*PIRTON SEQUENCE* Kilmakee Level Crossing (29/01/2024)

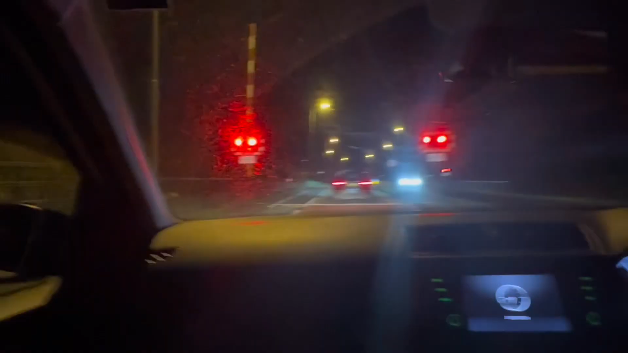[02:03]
Yep, got it on camera. It did the Pirton. Well, what do you think of that? Doesn't happen too often now, does it? No, it doesn't.